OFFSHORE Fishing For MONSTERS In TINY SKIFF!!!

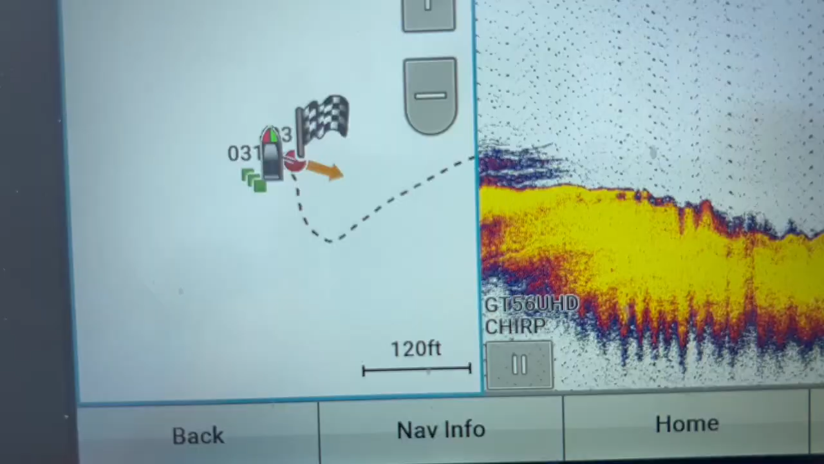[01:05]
At the daggone spot. That's the type of stuff we're looking for out here.
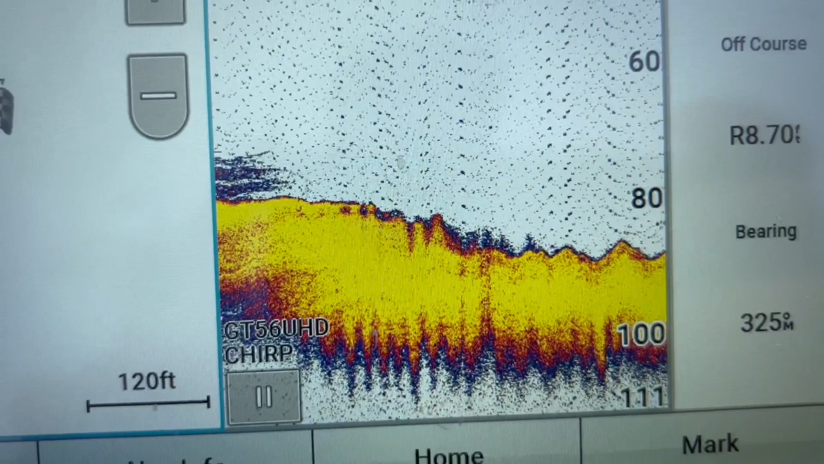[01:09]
5 foot, 10 foot ledges, fish on both sides of it.